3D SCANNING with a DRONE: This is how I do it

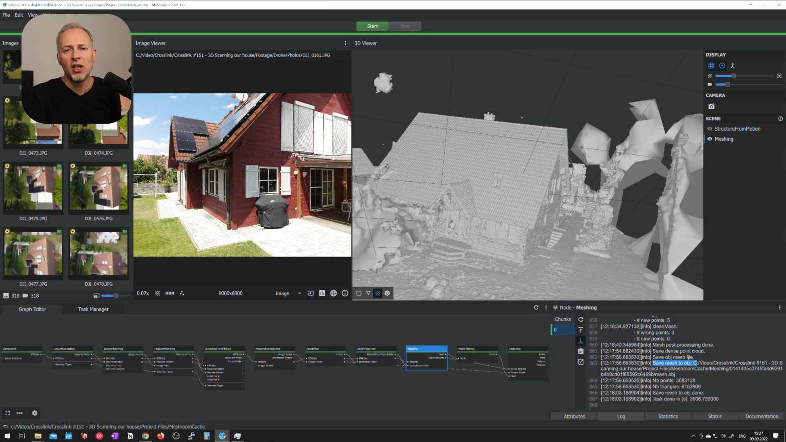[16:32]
the log file and then look at the save mesh to object step which is the last thing to happen it saves this result into a file and you can find the file here in this case i can just copy this path and then open it up in my explorer